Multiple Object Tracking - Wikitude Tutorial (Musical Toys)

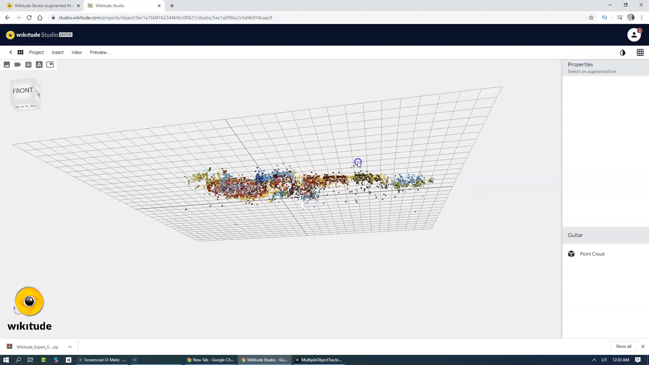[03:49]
I suggest you open up Wikitude Studio Editor. And take a look whether it lies down horizontally.